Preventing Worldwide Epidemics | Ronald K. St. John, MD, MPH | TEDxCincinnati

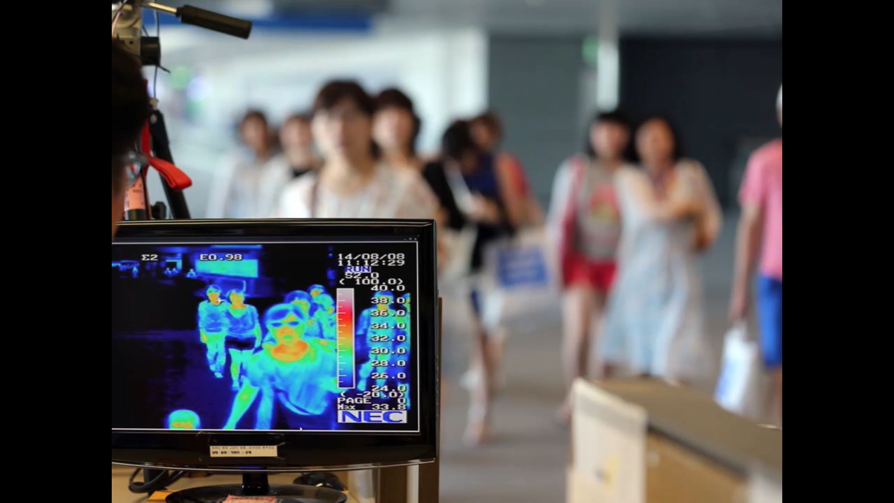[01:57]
maybe by using some modern technology like this infrared scanner that detects people with fevers as they arrive in airports.